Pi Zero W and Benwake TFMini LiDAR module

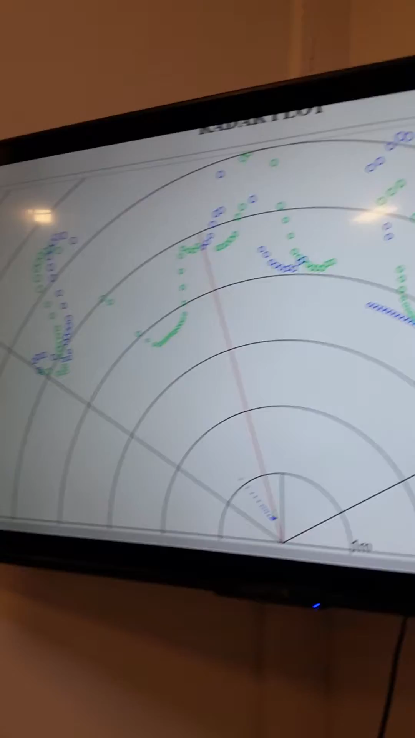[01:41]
There's some offset between the two, between the old data and the new data and it's basically not old data and new data but it's scan direction is what I figured out and it is slop in there.